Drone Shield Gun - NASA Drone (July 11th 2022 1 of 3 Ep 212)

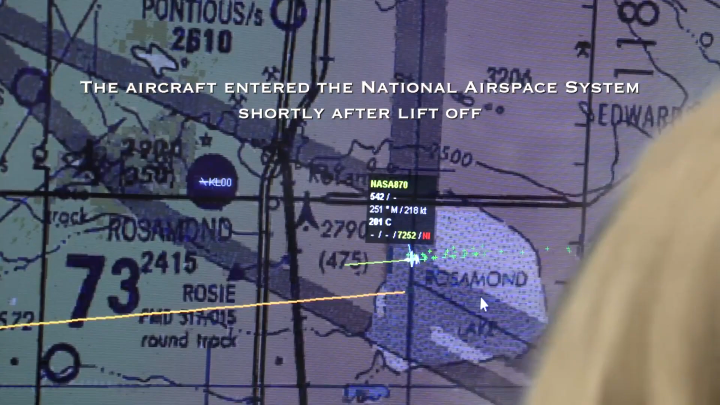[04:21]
aircraft
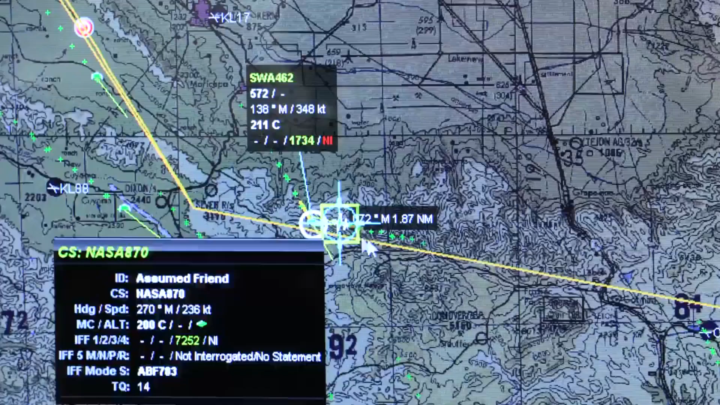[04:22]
to follow as it travels through the same airspace used by commercial aircraft.
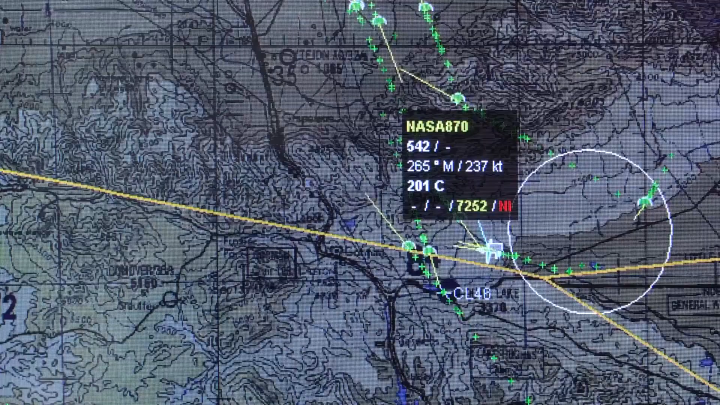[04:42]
enabling the remote pilot on the ground to see and avoid other aircraft during the flight.